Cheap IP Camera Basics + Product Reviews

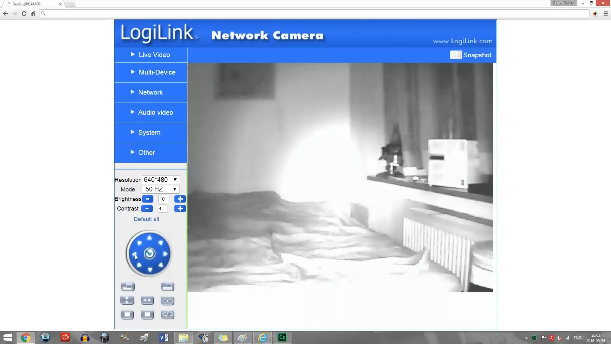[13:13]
It doesn't have an SD card slot and very limited internal memory and it also comes with absolutely horrible software so
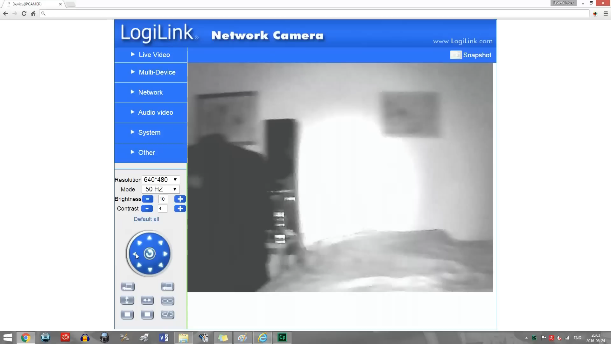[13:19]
I really don't recommend to buy this particular piece of trash.